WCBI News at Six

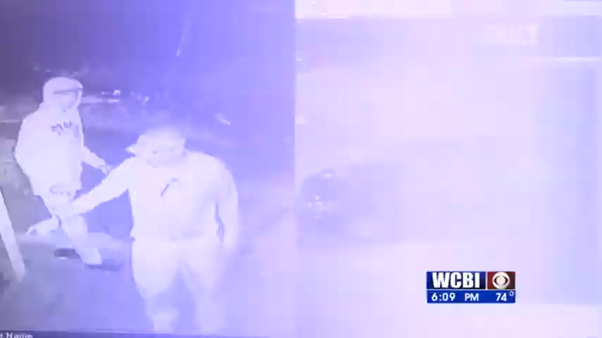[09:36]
Saltillo police are looking for two people who broke into a restaurant's freezer, getting away with several things.
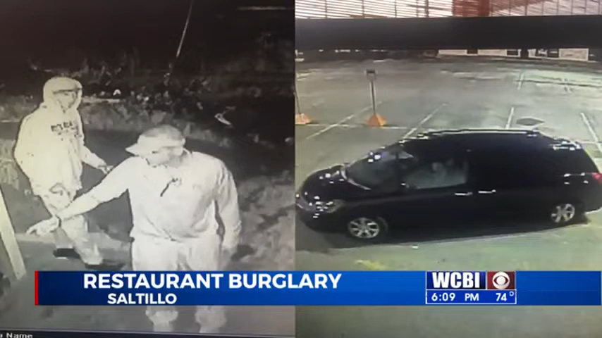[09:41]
Police say the Saltillo Skybox restaurant's outside meat freezer was broken into at the end of April. Police believe the two white men were driving a dark-colored minivan and are behind the crime. Now, if you recognize the individuals, you're asked to call the Crime Stoppers or Saltillo Police Department. A $1,000 reward is being offered.